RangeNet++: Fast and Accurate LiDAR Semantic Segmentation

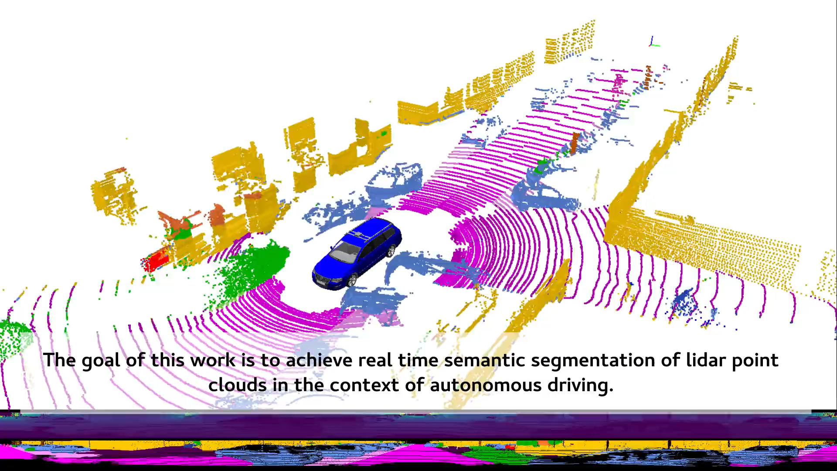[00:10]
The goal of this work is to achieve real-time semantic segmentation of LiDAR point clouds in the context of autonomous driving.
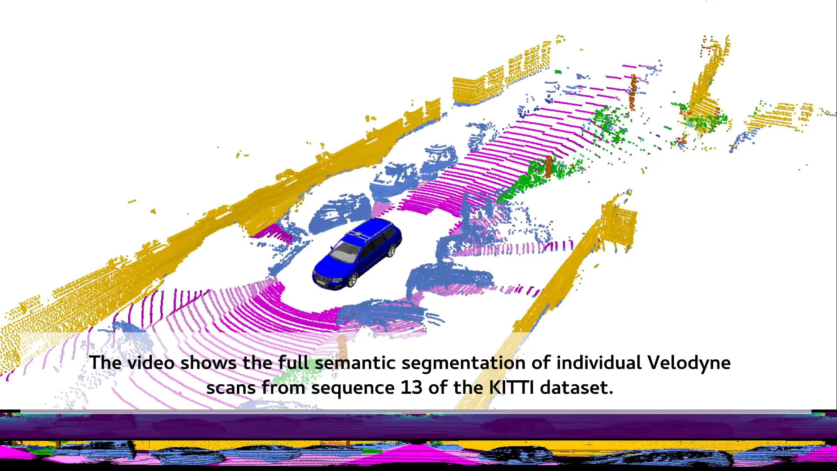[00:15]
The video shows the full semantic segmentation of individual Velodyne scans from sequence 13 of the KITI dataset.
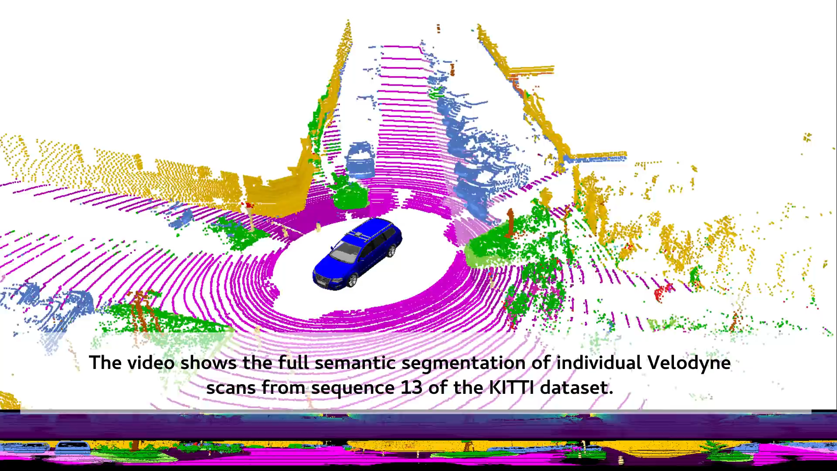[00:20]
This sequence is part of the test set and was not seen during training of our CNN.
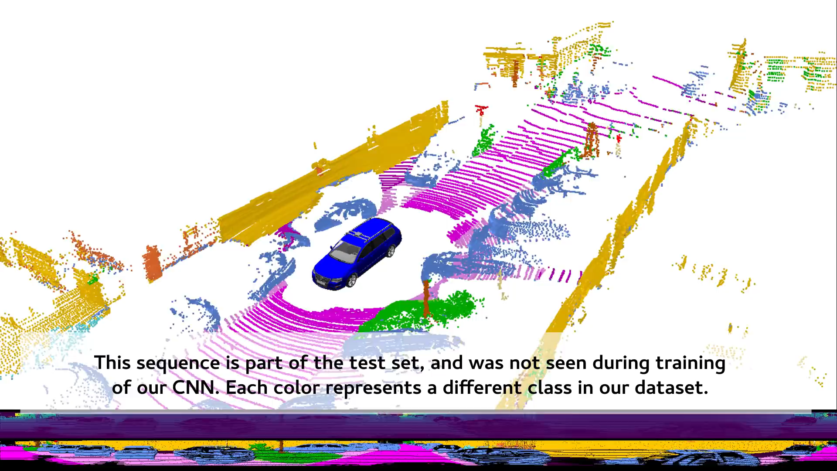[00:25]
Each color represents a different class in our dataset.
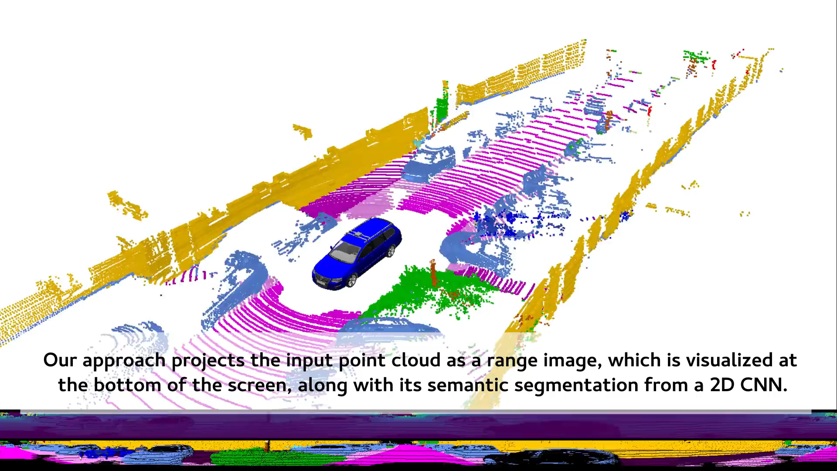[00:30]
Our approach projects the input point cloud as a range image, which is visualized at the bottom of the screen,
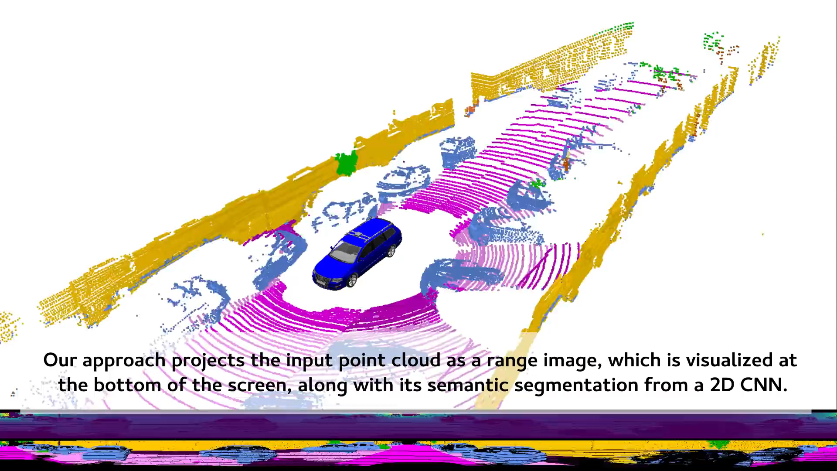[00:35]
along with its semantic segmentation from a 2D CNN.
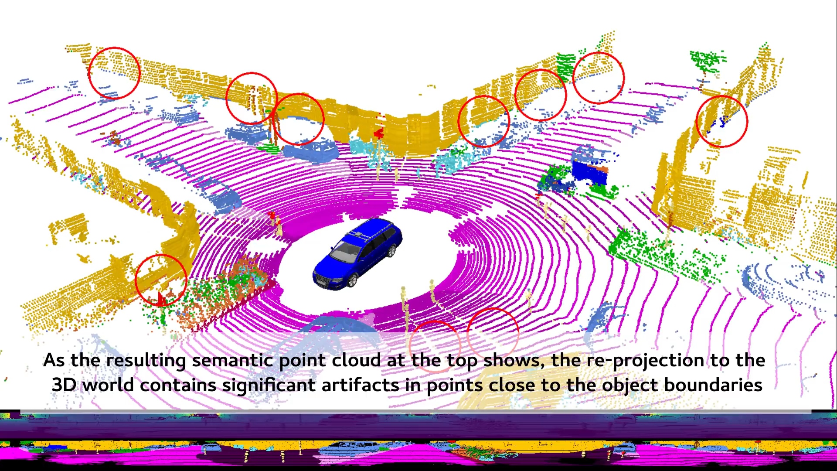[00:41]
As the resulting semantic point cloud at the top shows, the re-projection to the 3D world contains significant artifacts in points close to the object boundaries.
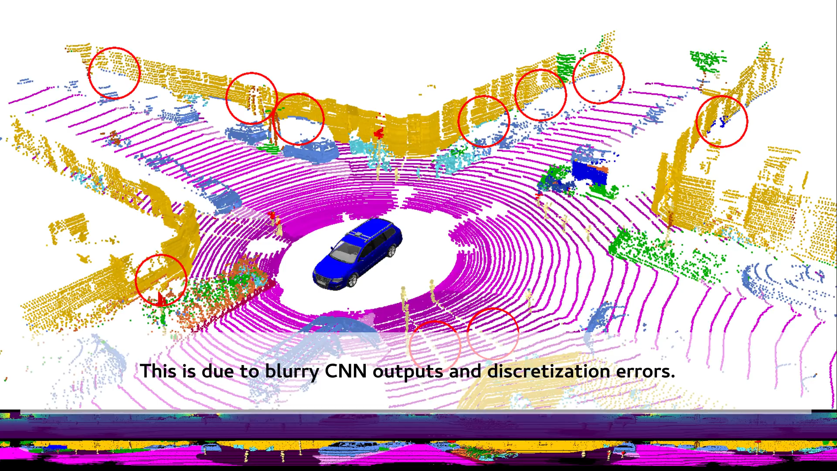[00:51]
This is due to blurry CNN outputs and discretization errors. To solve this we propose a fast, GPU-enabled, post-processing algorithm that exploits the range image ordering and results in significantly less artifacts.
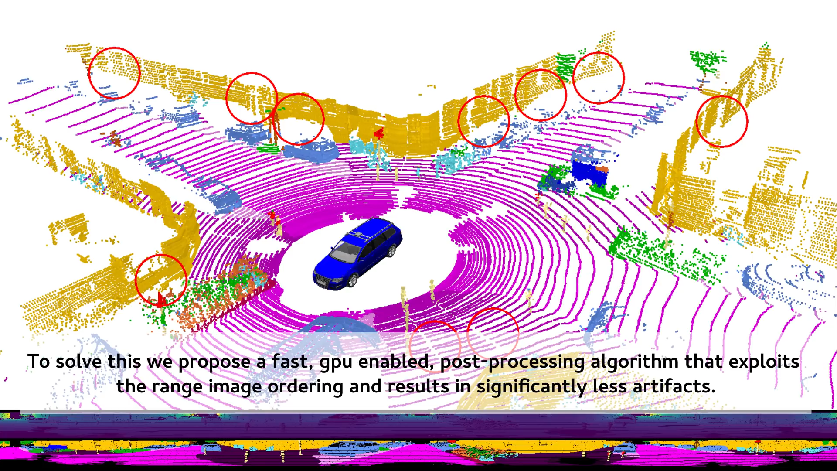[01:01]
This is how the new, post-processed scans look like individually.
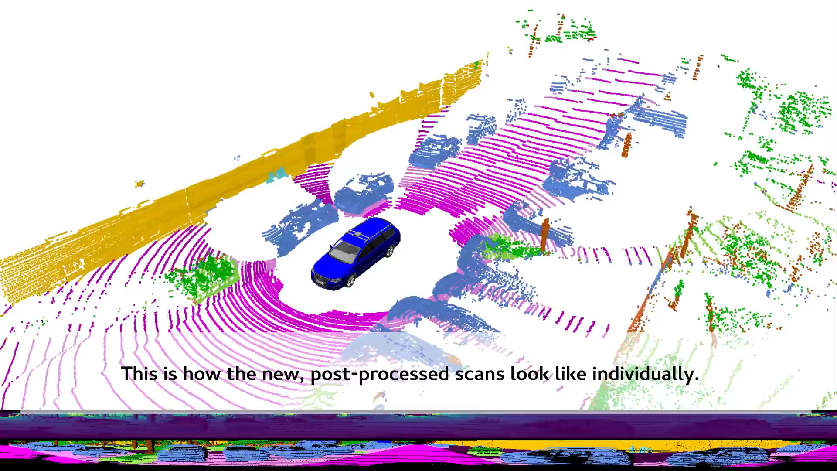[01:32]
This is how the last 10 registered scans look like, corresponding to a 1-second history.
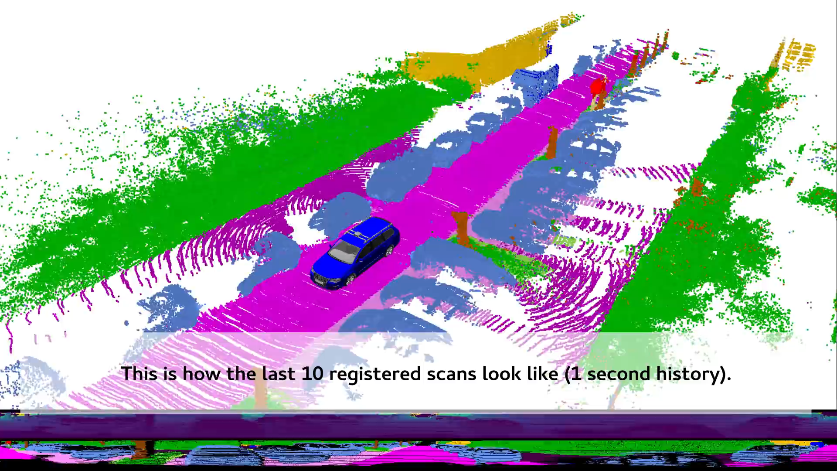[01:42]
This is how the last 10 registered scans look like, corresponding to a 1-second
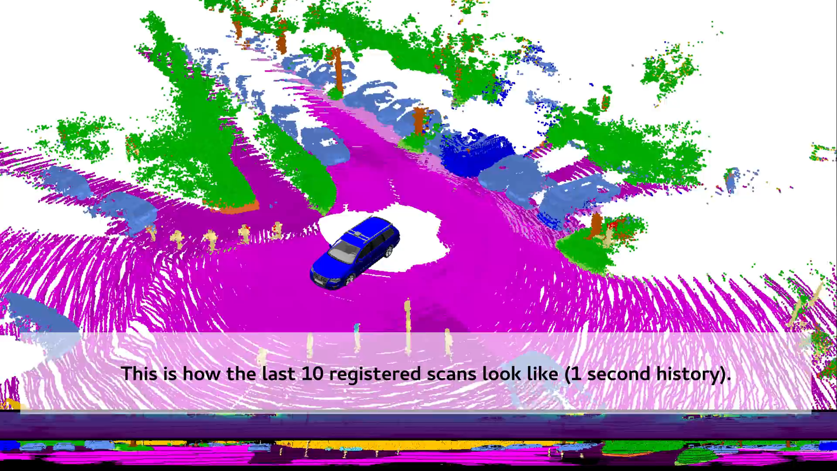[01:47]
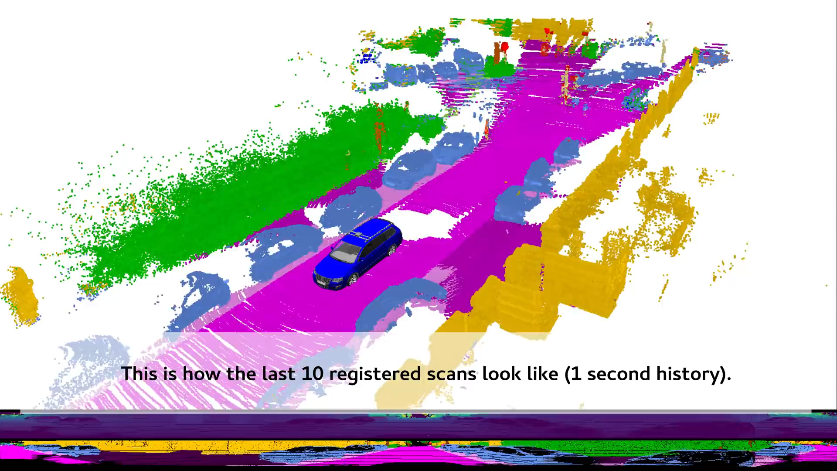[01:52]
history.
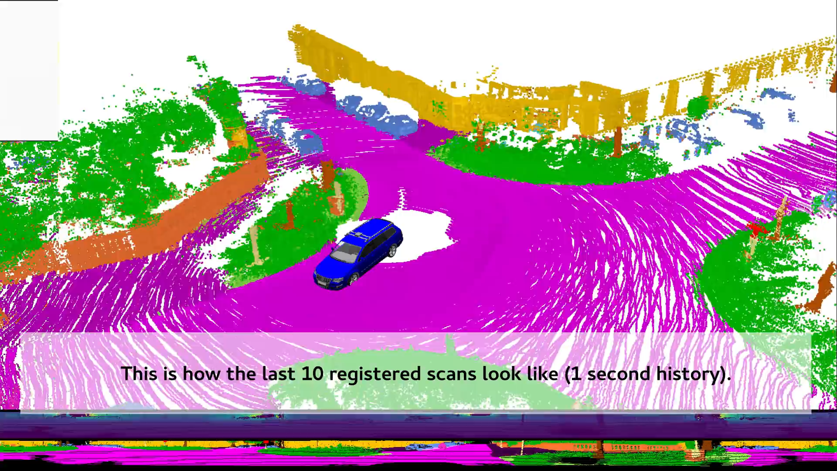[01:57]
Using globally consistent, loop-closed odometry from SUMA, we can create global semantic maps.
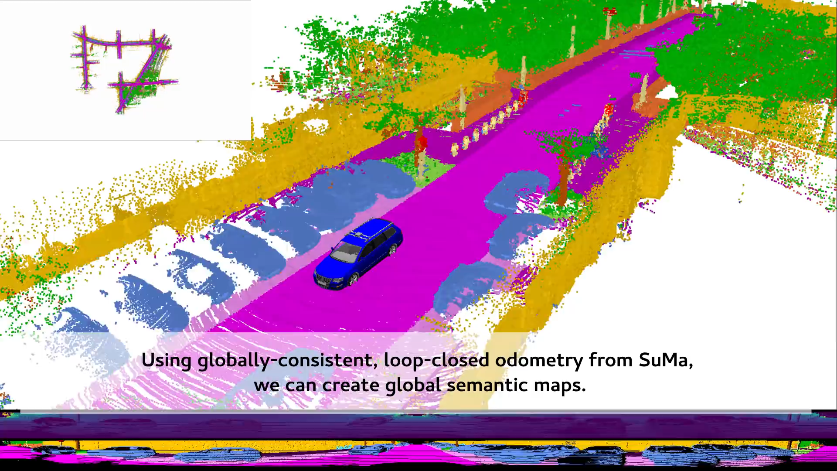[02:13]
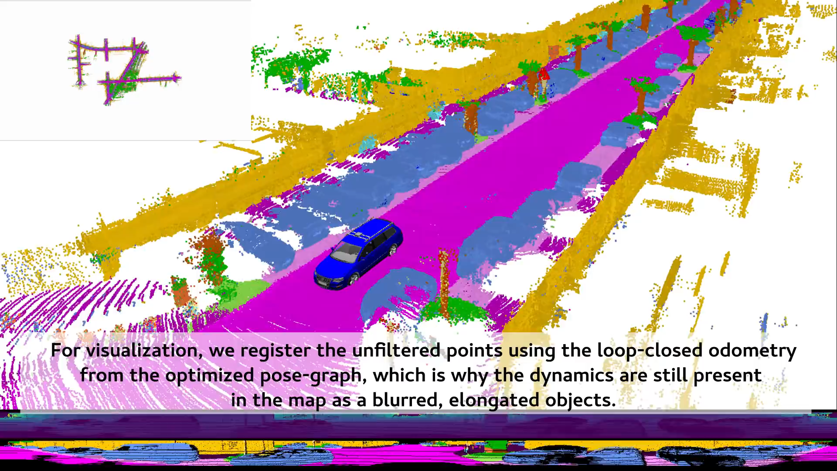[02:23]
For visualization, we register the unfiltered points using the loop-closed odometry from the optimized pose graph,
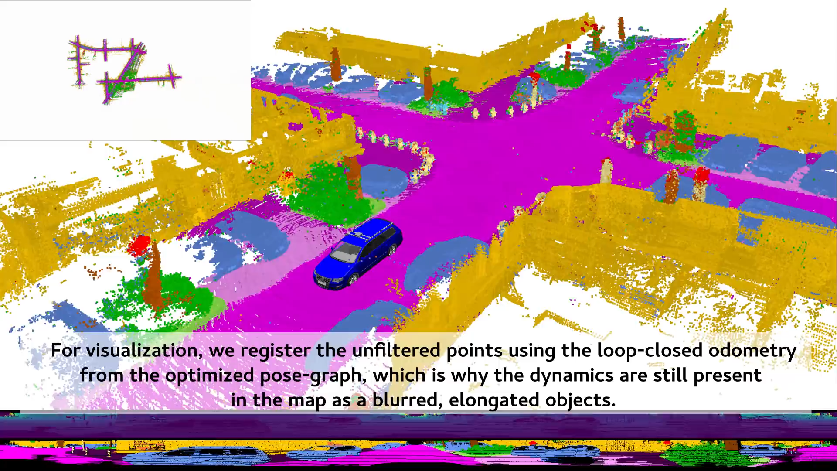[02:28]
which is why the dynamics are still present in the map as blurred, elongated objects.